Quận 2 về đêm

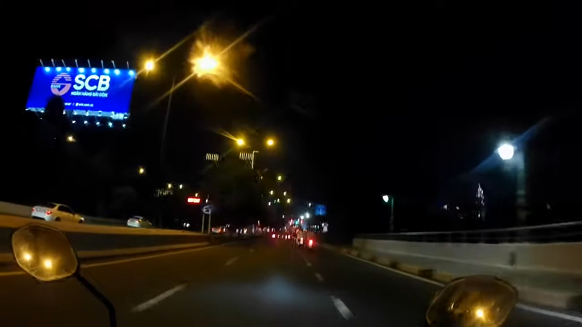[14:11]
Hướng về hầm Sài Gòn rất tiếc là đèn đỏ rồi, phải dừng chờ đèn đỏ một xíu nữa.
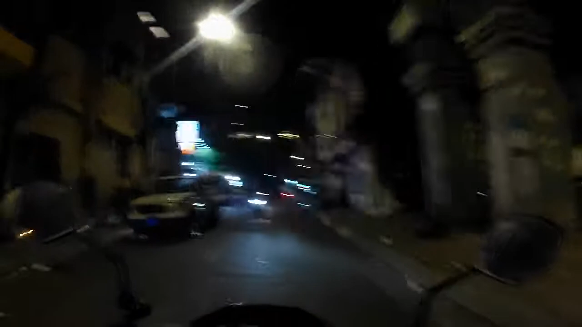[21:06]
Đây là đường Cô Giang Cô Bắc, và buổi tối thì nguyên con đường này toàn là quán ăn thôi. Đó, rất là nhiều quán ăn, ăn gì cũng có đó, đa phần là quán gia đình. Thì ngày xưa mình hay dẫn bạn gái mình ở đây qua đây ăn. Với lại phần mình biết ở đây á, bởi vì lúc mà mình có chút ít rồi, ấy là lúc mà mình có chút xíu á, thì mẹ mình nó khoảng chừng
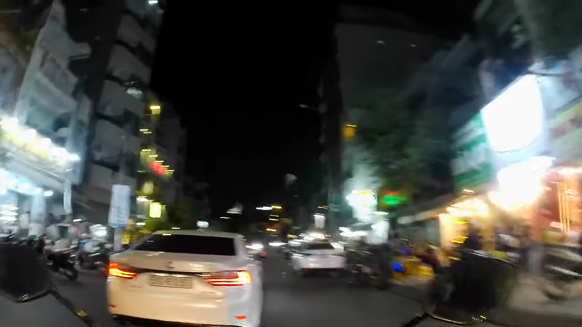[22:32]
Và một buổi tối đây có một cái trường Đăng Khoa, và phía bên trái là trường Minh Đức.
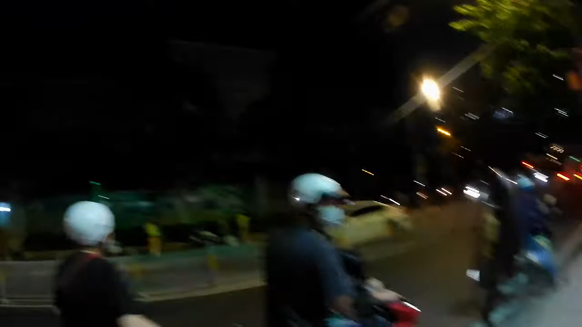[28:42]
Phía bên kia là có giao thông rồi.